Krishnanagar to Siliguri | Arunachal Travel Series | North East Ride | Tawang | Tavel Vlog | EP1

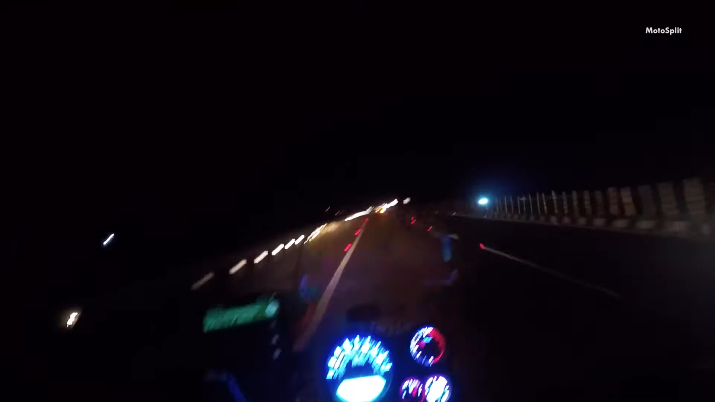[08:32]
हाईवे देखो एकदम मस्त है, अभी तक तो एकदम घटिया सा रोड मिल रहा था, लेकिन अभी का ये जो 76 किलोमीटर बहुत जल्दी कंप्लीट हो जाएगा।